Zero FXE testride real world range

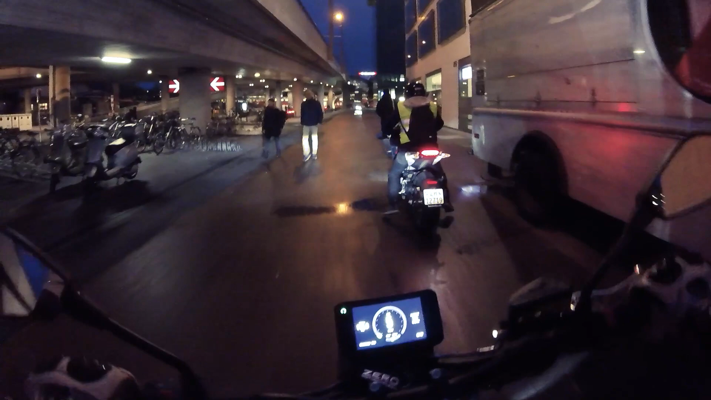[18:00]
It's so funny. No one can hear us. We're right behind. Yeah, that's it. The Prime Tower.